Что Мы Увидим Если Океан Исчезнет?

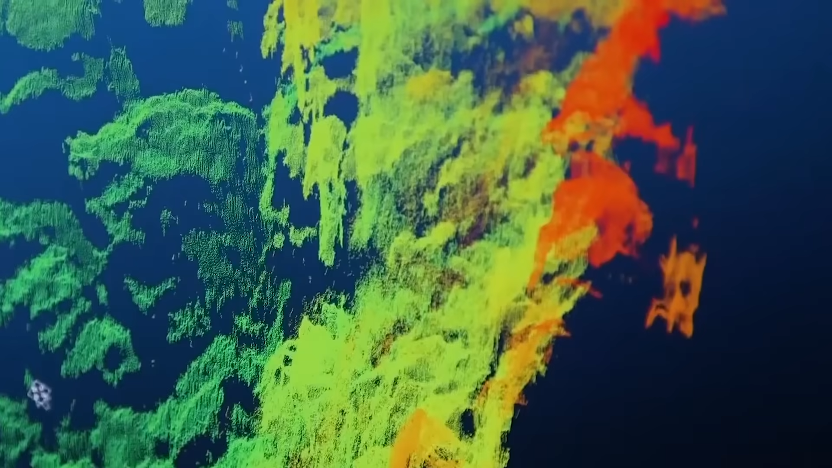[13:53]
Поэтому пока придётся удовлетвориться компьютерным сканированием дна, а также изысканиями дайверов.